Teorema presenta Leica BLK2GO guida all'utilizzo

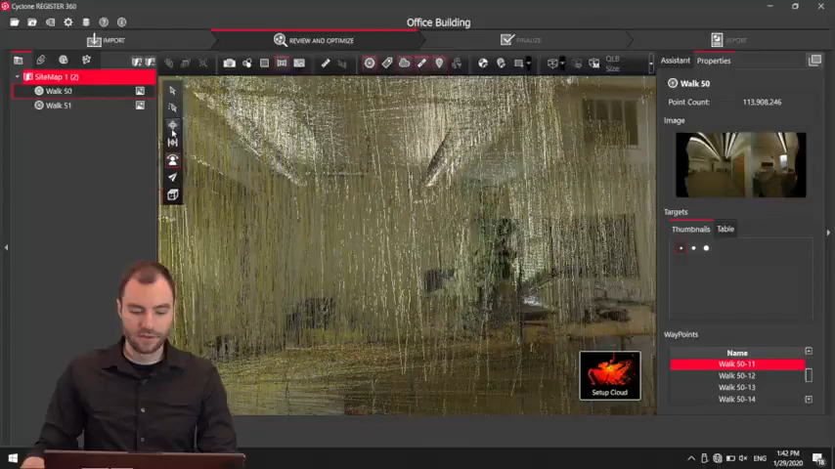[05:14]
And now I can zoom around
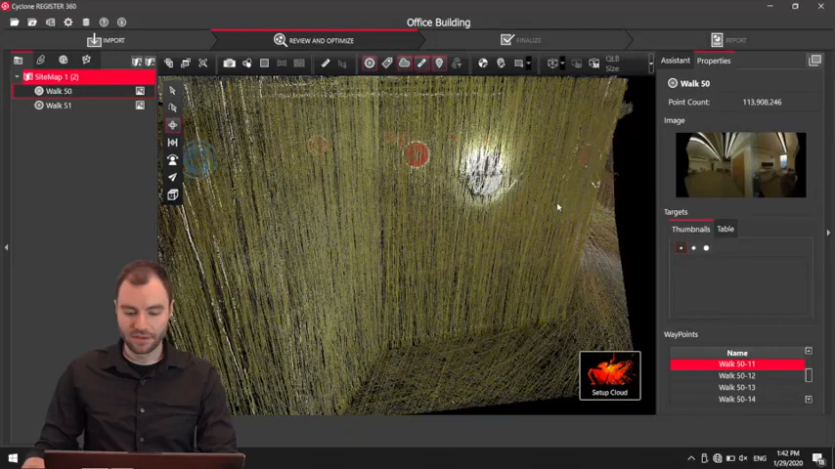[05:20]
this entire building that I've scanned.
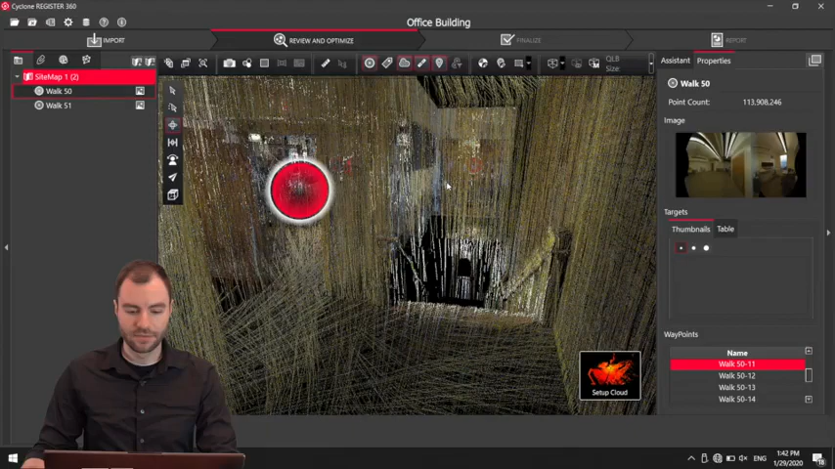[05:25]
If I want to toggle off these red bubbles, I can use this button here.
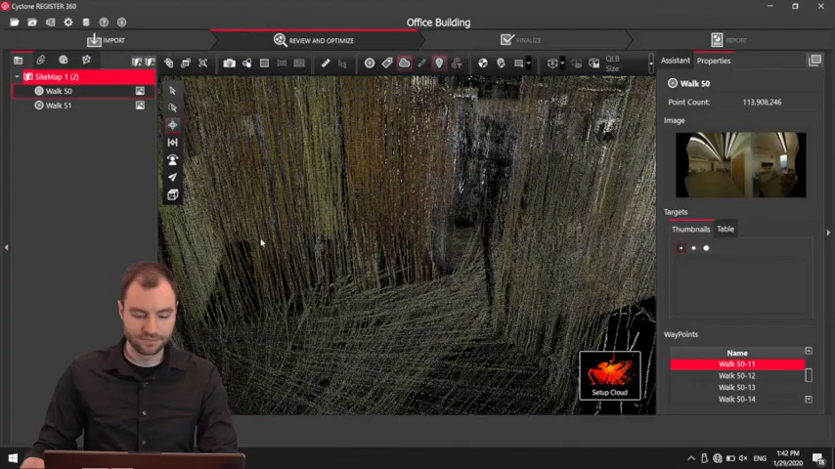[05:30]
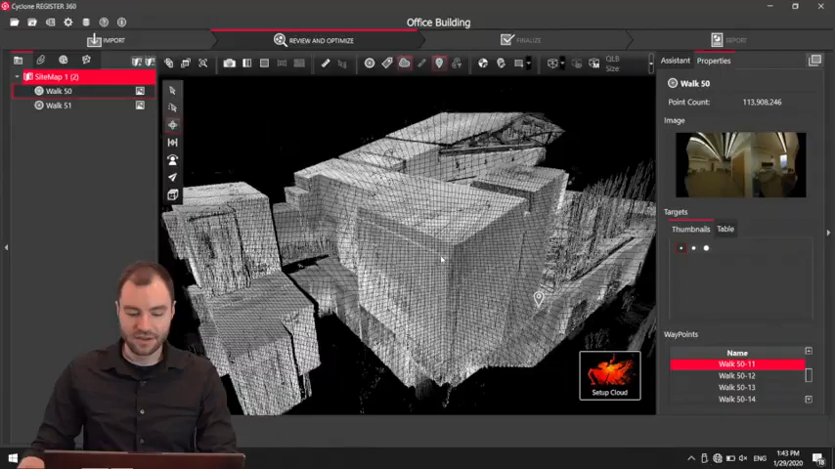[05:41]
Sometimes that's a little easier to see.
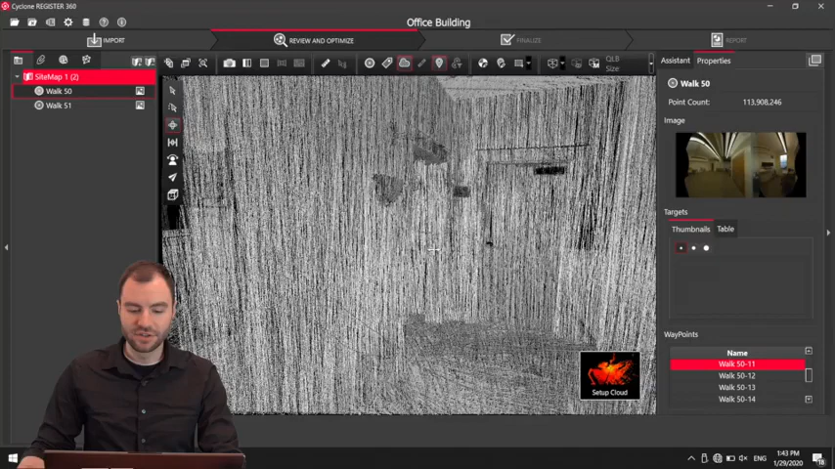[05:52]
If I want to turn on those bubbles again,
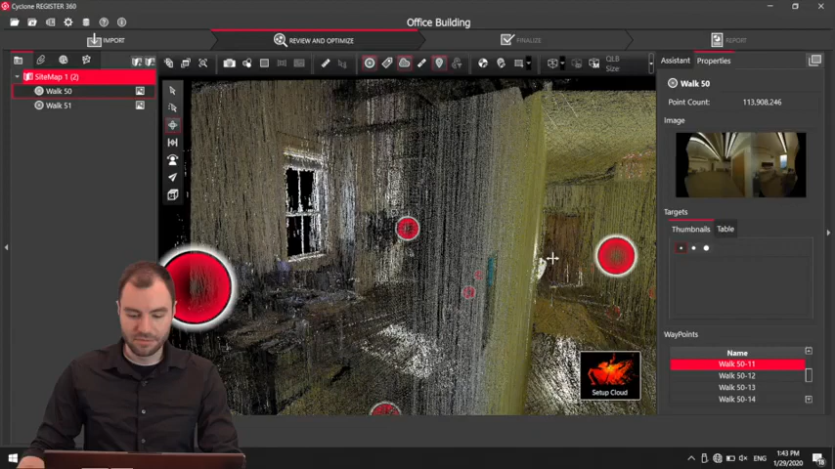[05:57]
I can double-click them, and now I can turn off the cloud and just see the image from those panel cameras.
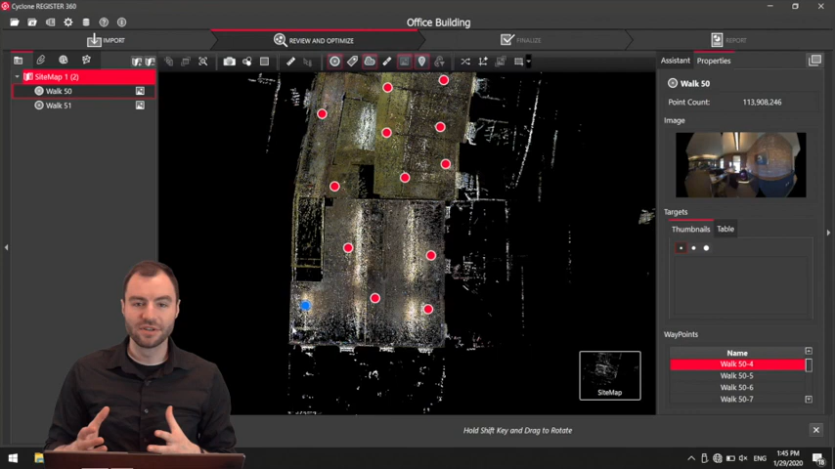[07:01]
This won't change the coordinate system in any way for if you're bringing it into Revit or AutoCAD or something like that. If I do want to create a new coordinate system, let me offset it just to show you. I can click on one of these red bubbles and click this coordinate system feature. Now this will bring up this little bullseye. Now I can drop this on a specific corner, and that'll be the origin point, and then I can change this azimuth.
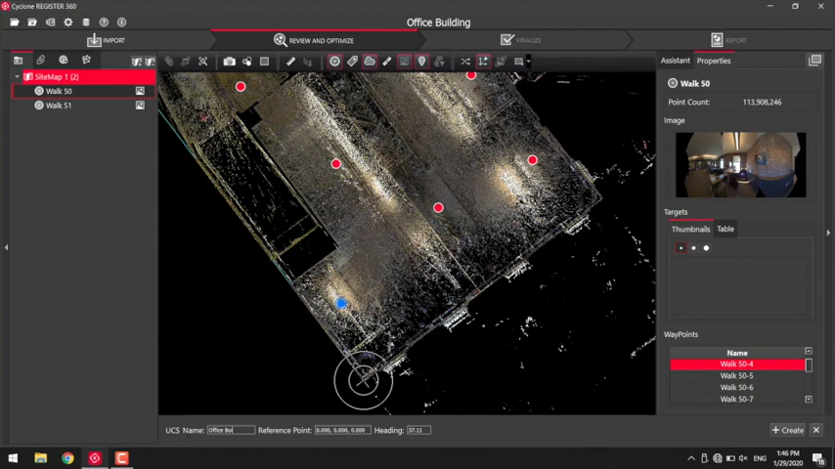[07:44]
local coordinates or something like that, and then click create.
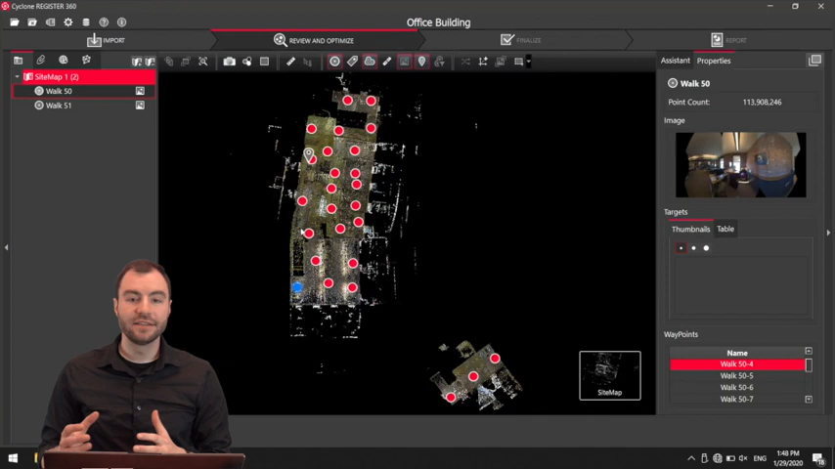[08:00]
Next, I'm going to go ahead and register these two scans together. So you can see I have two separate scans here, and I know that this scan was taken here in this stairwell. So I'm going to, I might need to actually go into this scan to see what's happening here.
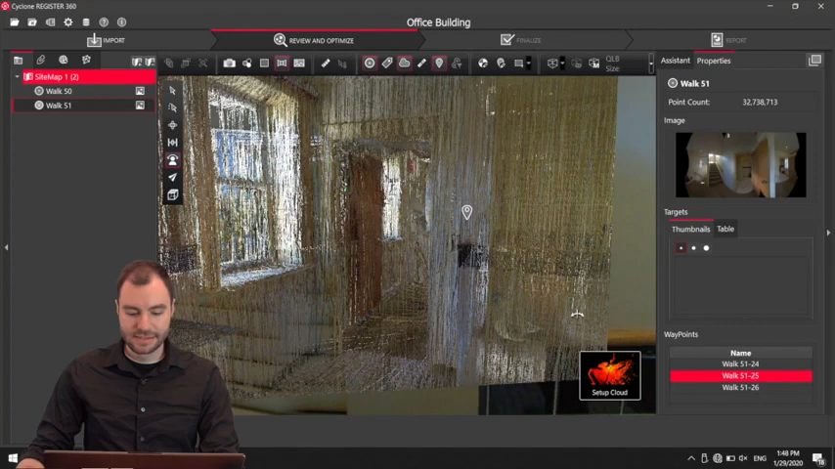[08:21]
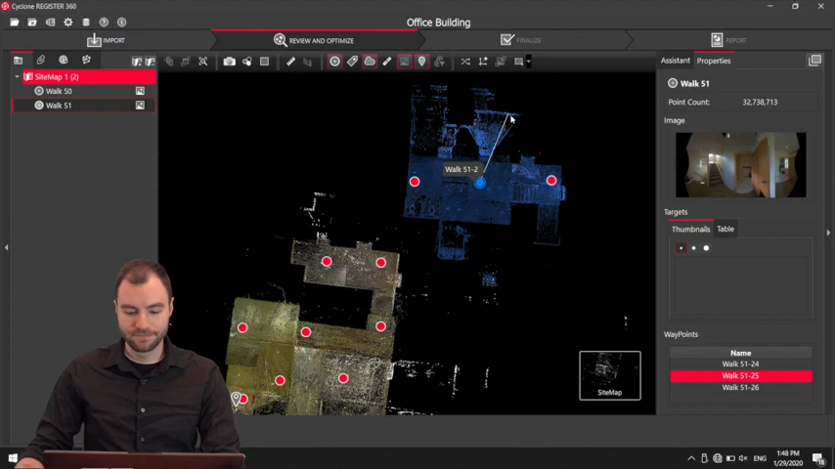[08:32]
So I'm going to rotate it like this, and to rotate it like that, I'm, again, just holding shift, clicking and holding on one of these red handles, and then rotating it.
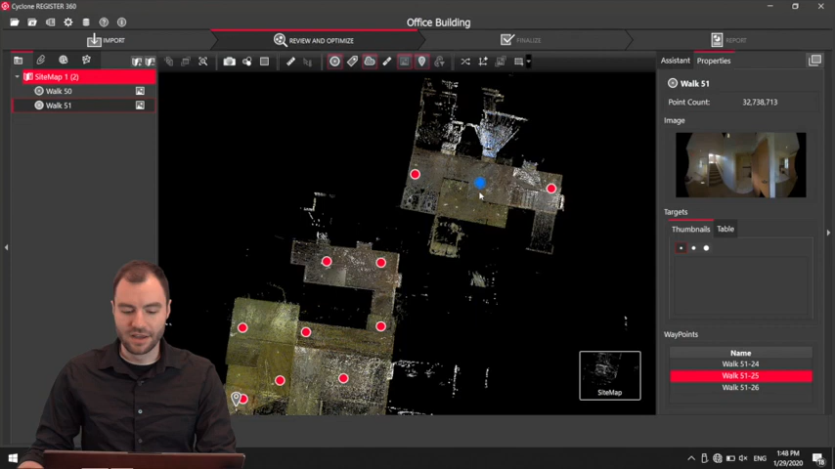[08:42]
So I know that goes right about here, and then when I get it close,
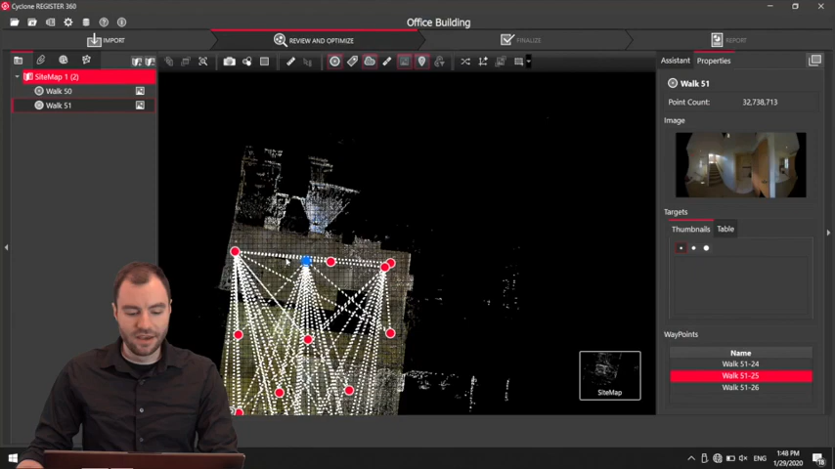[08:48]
you can see register 360 is already thinking that I can attach it to any one of these.
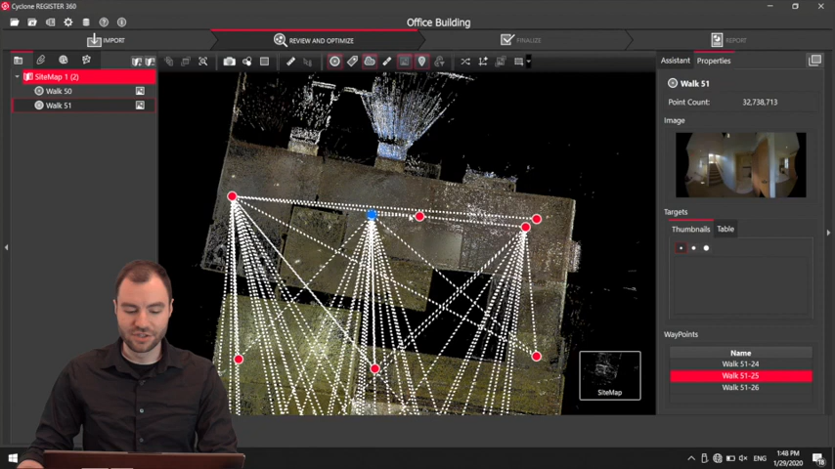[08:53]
I'm going to highlight two of these red bubbles and click visual alignment. Now I'm going to go ahead and I can see that they're oriented right about here. My method of, of registering two scans together like this is to orient one specific corner like this here.
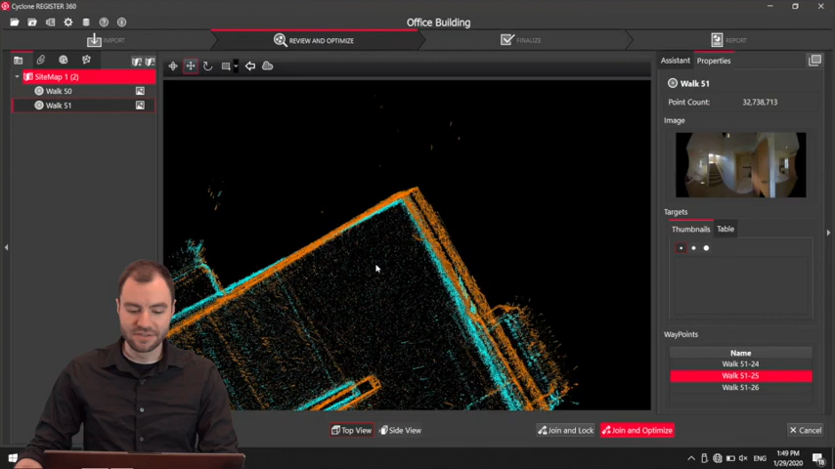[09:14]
Then I can zoom out. Now I can toggle over to my rotate button. Then click on that, click and hold on that exact corner, and now I can drag away and rotate this scan so it lines up a little better.
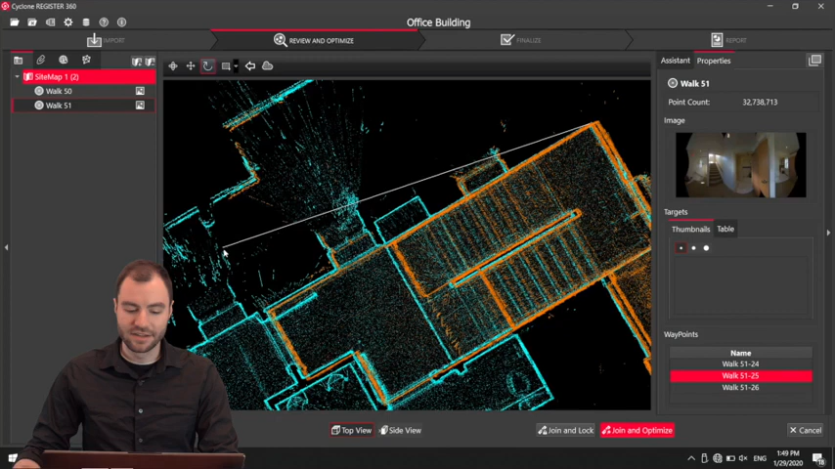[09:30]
That looks pretty good right there. Once that looks good, I can go into my side view to make sure these are lined up correctly. Because this is a stairwell, they're probably not going to be initially lined up perfectly, so I can move around like this.
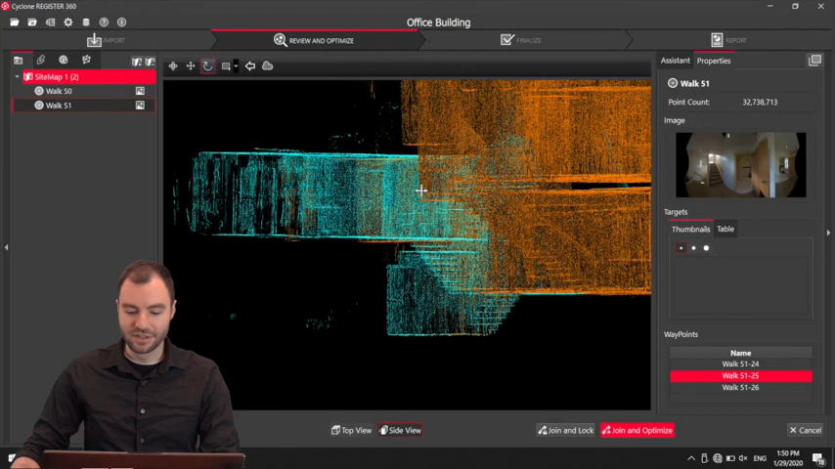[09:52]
Actually, they're pretty close, but I'm going to go up to this and then drop it right about there.
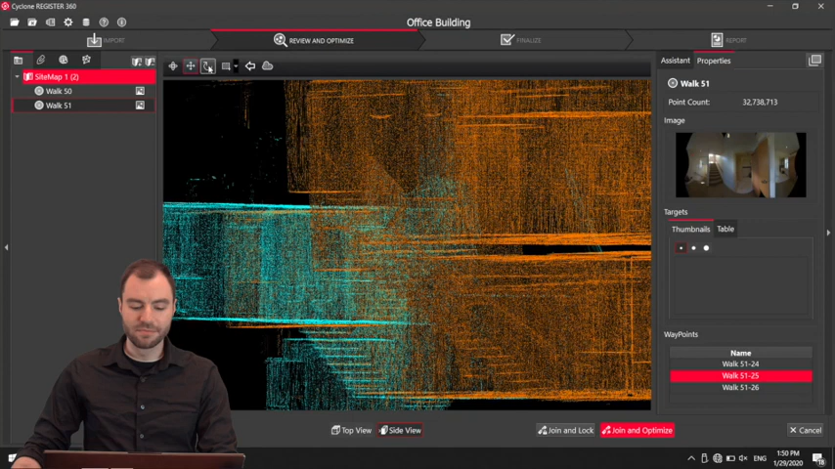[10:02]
Once it looks good in both the X, Y, and the Z view, I can click join and optimize, and register 360 is going to perform the algorithm to best fit these two clouds together.
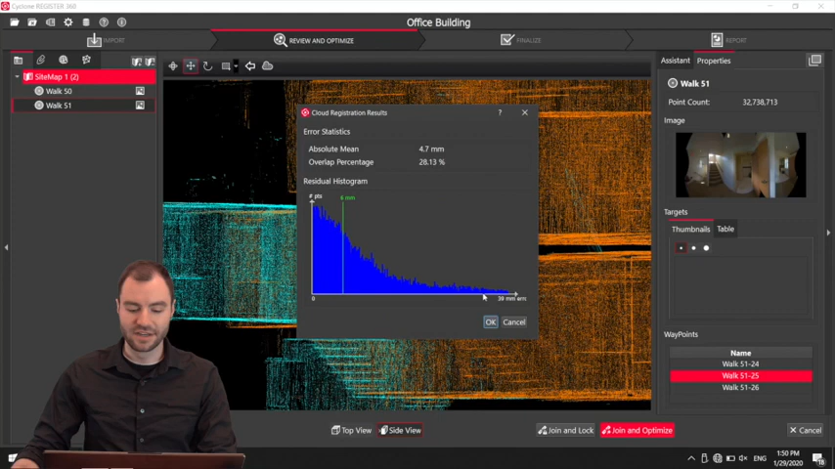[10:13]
I'm going to click OK, and now you'll see all of these are put together.